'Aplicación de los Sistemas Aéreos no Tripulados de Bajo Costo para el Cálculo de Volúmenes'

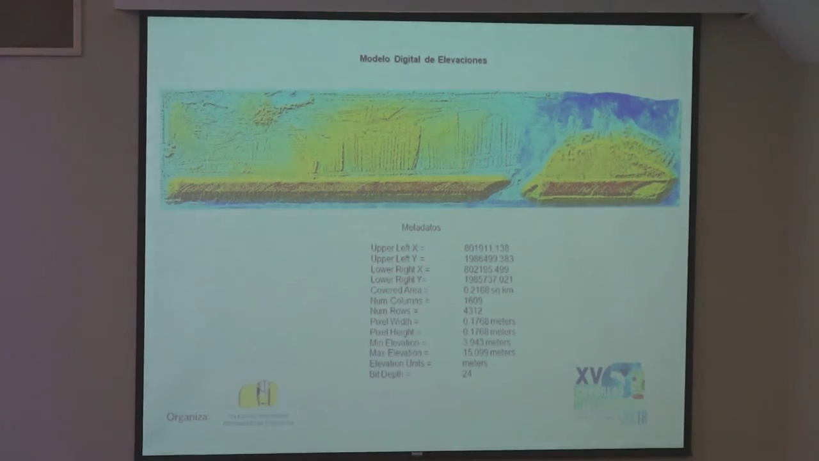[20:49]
Bueno, es la misma pila, pero ya en formato de un modelo digital de elevaciones.